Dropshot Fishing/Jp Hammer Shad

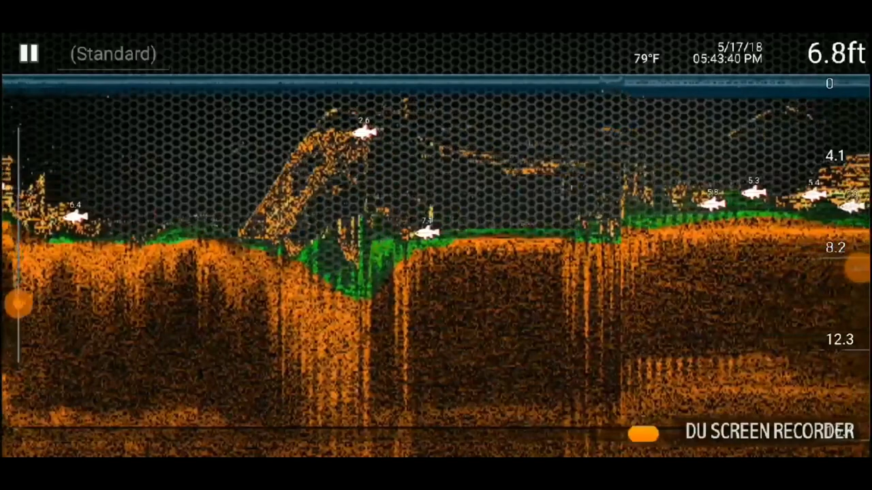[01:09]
On screen: depth 6.8 ft, water 79°F
All right, guys, here is a look at one of the end of the docks here. You can see there's that nice little dip, that really deep hole right there. You can see it probably hits about 9 feet down there with the deeper,
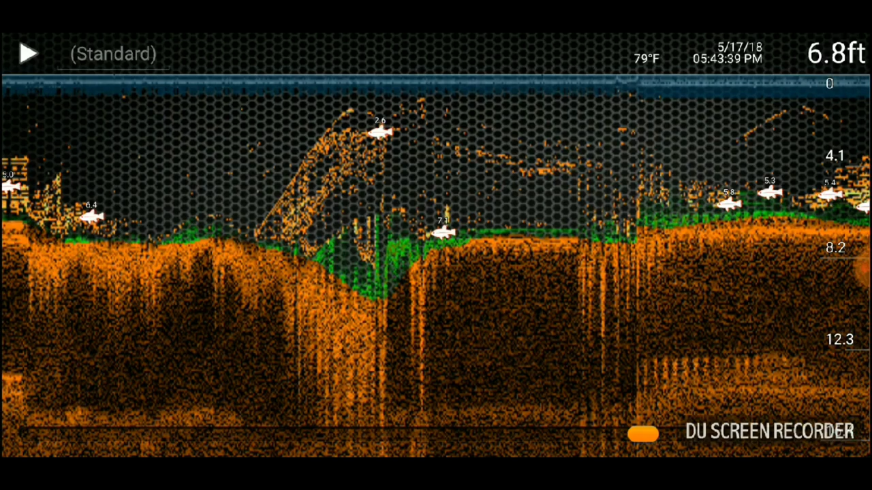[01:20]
On screen: depth 6.8 ft, water 79°F
lots of little grass, some vegetation on the bottom, some of that thicker stuff, and then we got that tall standing grass. You see you got a few fish around that deep hole, and then we move over here.
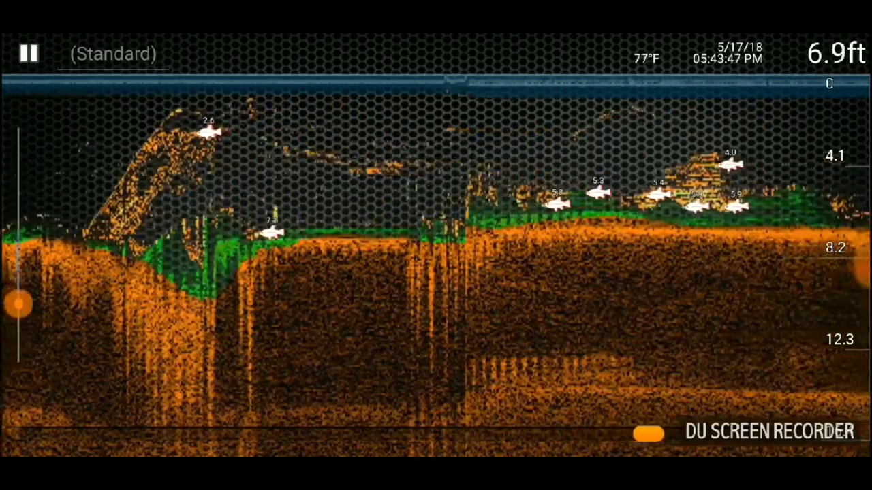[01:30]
On screen: depth 6.9 ft, water 77°F
We get another little school here with some bait fish and whatnot, and this is where I was pulling a lot of bass off.
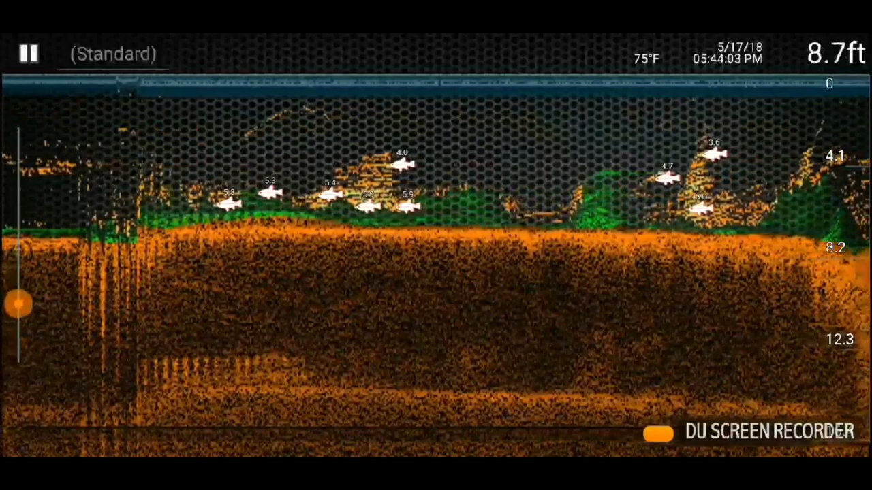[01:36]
On screen: depth 8.7 ft, water 75°F
They were all kind of hanging around these edges of the docks, and it looks like because of the grass and the bait fish.